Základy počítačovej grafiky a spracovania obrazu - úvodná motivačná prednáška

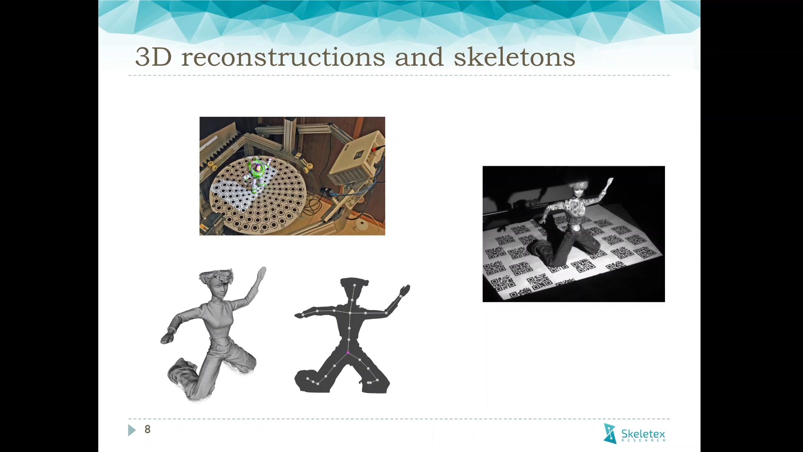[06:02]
No a ja som robil na spracovaní geometrie a extrakcií kostier. Kostier je takáto grafová štruktúra, ktorá sa používajú na animáciu modelov. Takže som bral ich dáta a skúšal na tom nejaké moje algoritmy, no a neskôr z toho vznikla ďalšia spolupráca, o ktorej vám porozprávam.
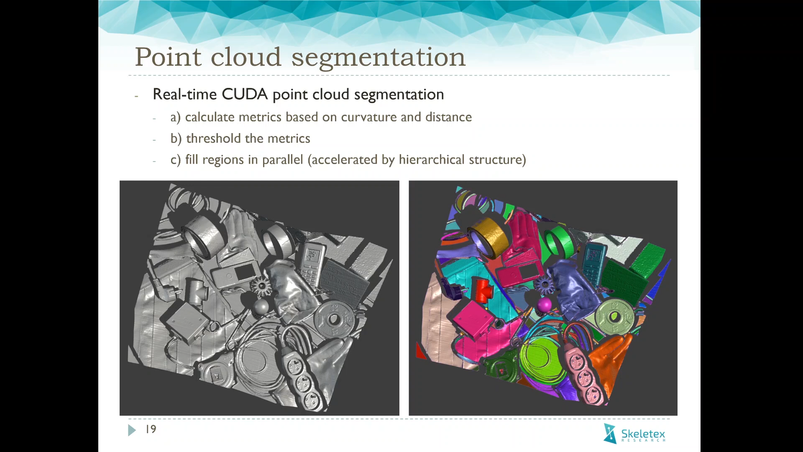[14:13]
zdialenosti bodov a potom túto metriku odtržhoľdujeme a snažíme sa veľmi rýchle nech paralelne vyplniť jednotlivé regióny. No, to je taký príklad. No a potom tu je príklad, keď máme viacej skénov nejakého objektu, tak tie skény sa snažíme nejak pozliepať a vytvoriť to 3D model.
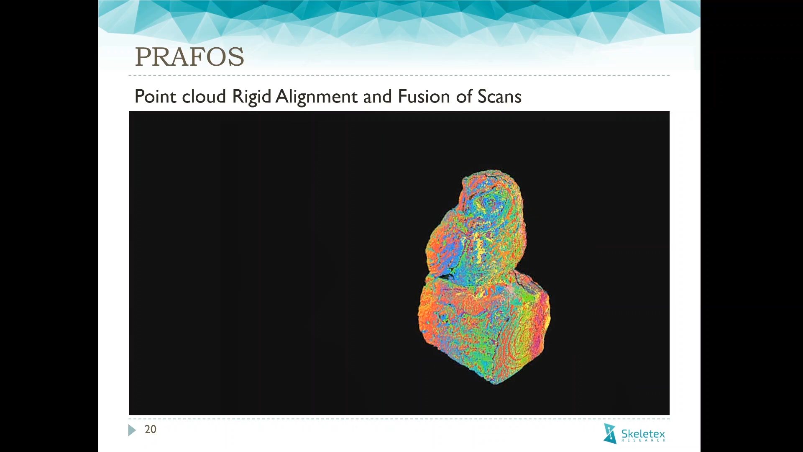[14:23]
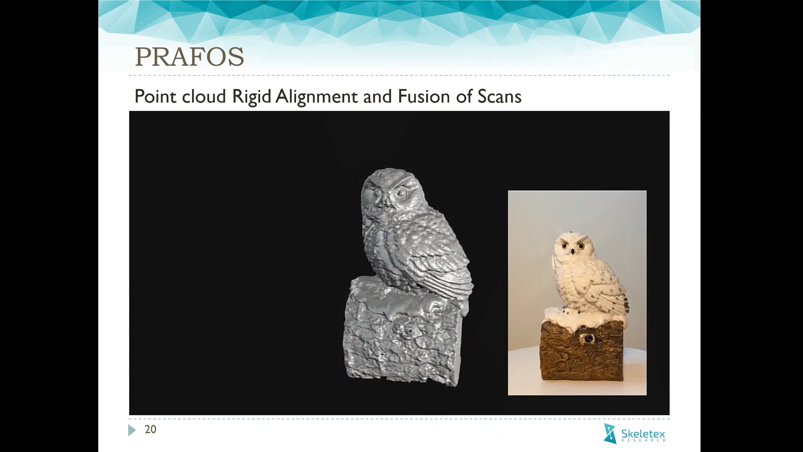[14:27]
Čiže toto je nejaký stupný objekt, ktorý položíme na stolík, naskenujeme a rekonstruujeme z toho 3D mesh.
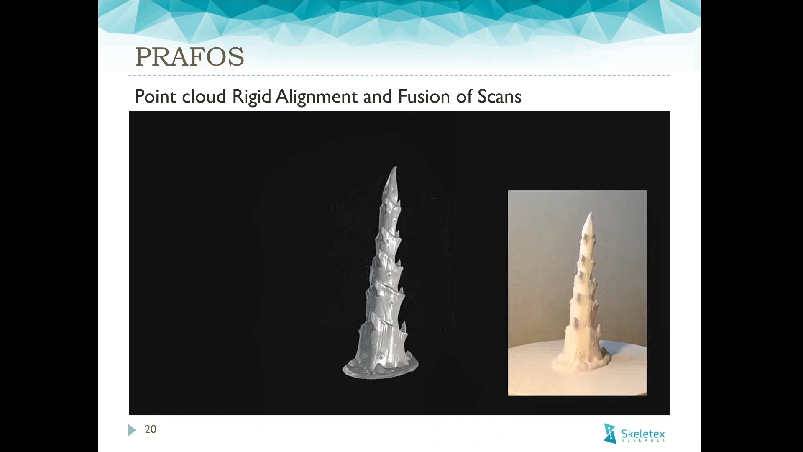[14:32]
No, tých snímkov tu nejak sme použili 16 až 32
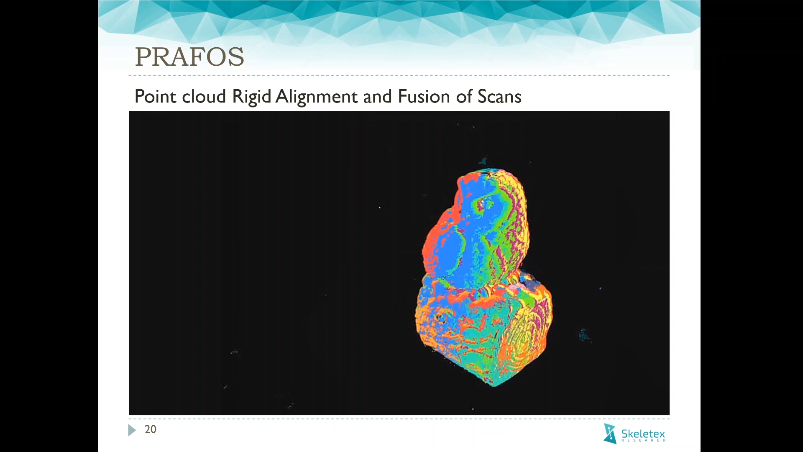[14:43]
a potom sa nejakou optimáciou zaregistruje, zarovná a aplikuje sa na to triangulácia.
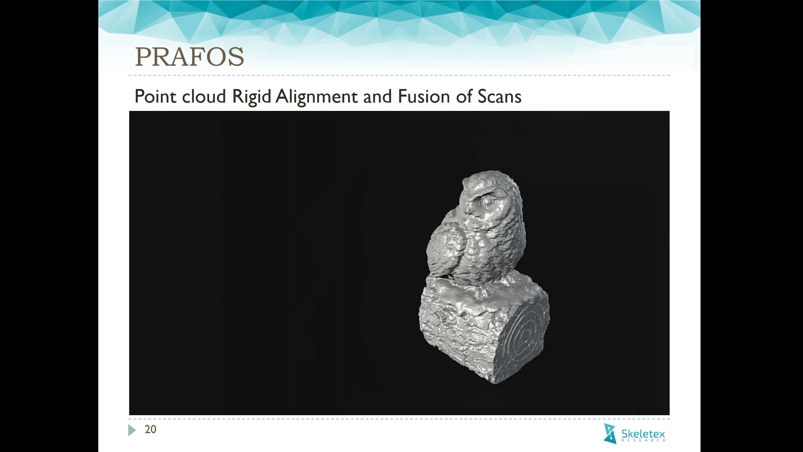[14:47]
No a tu je potom nejaký vyselený produkt, čo sme robili pre firmu Fotonéo.
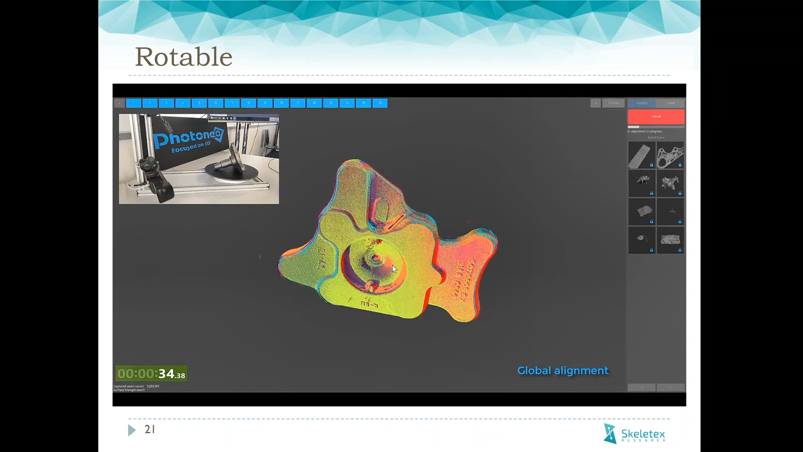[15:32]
takže na záveč vznikne nejaký 3D model, aké súčiastky, ktorý sa dá potom použiť na evaluáciu, či tá súčiastka je dobre vyrobená, či nemá nejaké chyby.
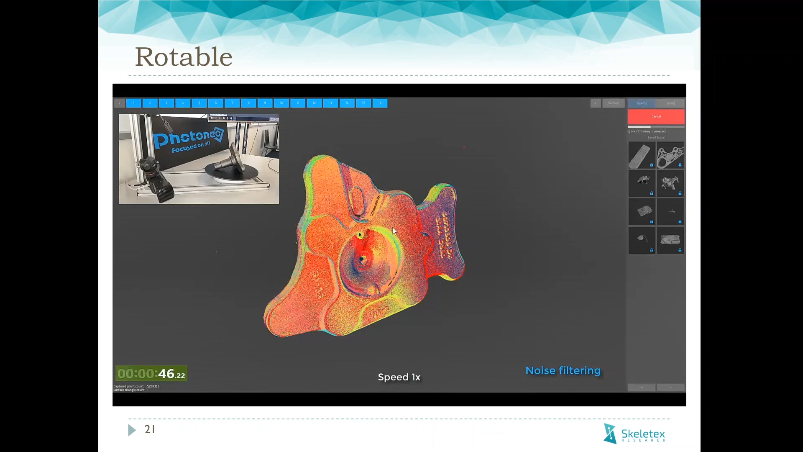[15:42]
Používa sa to v automobilkách alebo šiek, kde inde v priemysle.
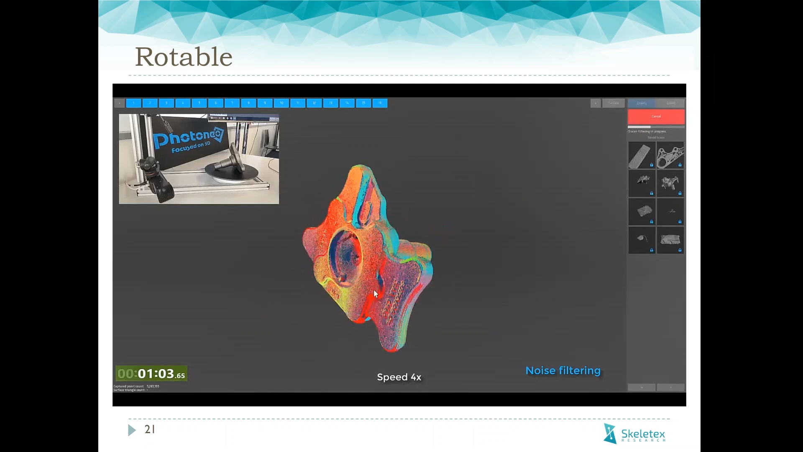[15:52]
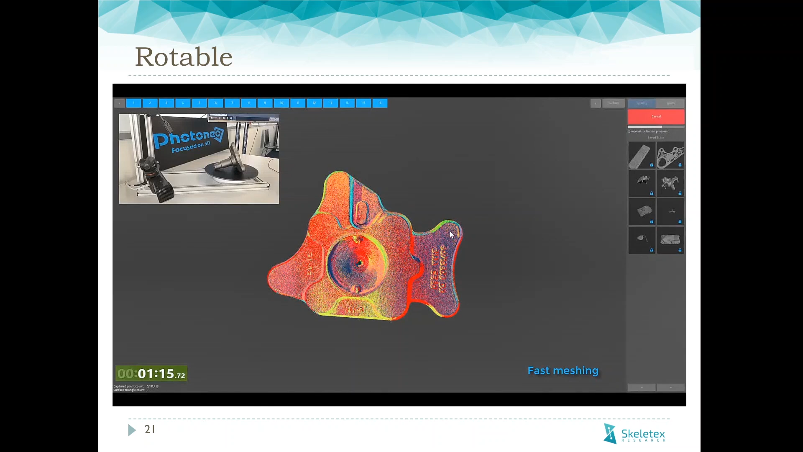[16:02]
teda sa to zmešuje, ten point cloud. Toto je zárovnaný point cloud, všetky tie skény. Teraz sme to aplikuje triangulácia a mám výsledný 3D model, ktorý je uzavretý a dá sa vyexportovať.